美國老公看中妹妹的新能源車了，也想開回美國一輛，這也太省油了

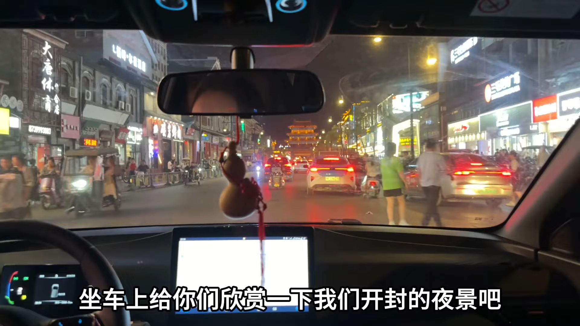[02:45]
这个马上就是到鼓楼啦。大家都知道开封的夜市最有名啊，好多北京啊上海他们开车来我们开封吃夜市。